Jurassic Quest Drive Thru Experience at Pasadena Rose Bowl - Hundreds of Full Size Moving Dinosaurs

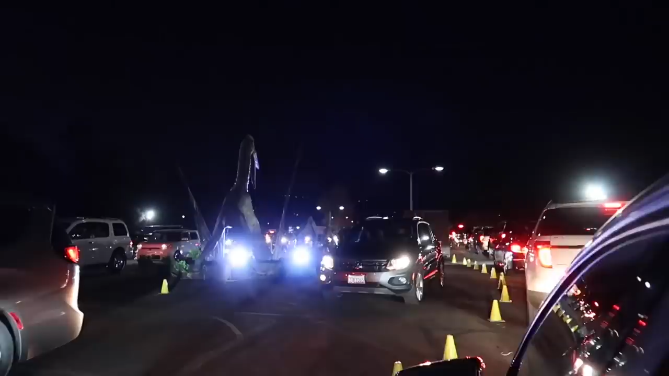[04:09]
Not a maze, but a labyrinth. Oh, labyrinth. This is like a full-on labyrinth through here.